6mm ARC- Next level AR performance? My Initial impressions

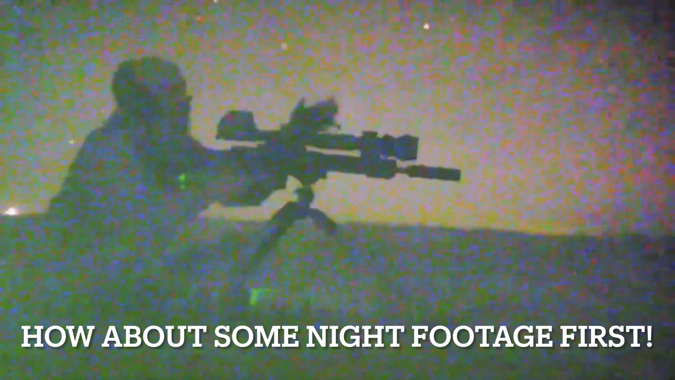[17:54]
So I'm out here tonight actually waiting on the northern lights. You're supposed to be able to see them here in Washington really well, but while we wait, why don't we put some rounds through the 6 arc, after dark with the PVS-30 and the Wilcox Raptar. So I'm going to run the illuminator on the Raptar, it's a little bit dark out here. This will allow you to see the target as well as me. Let me find the target, there it is. So I've got the 2 3rd Zipsic out there at 540 yards.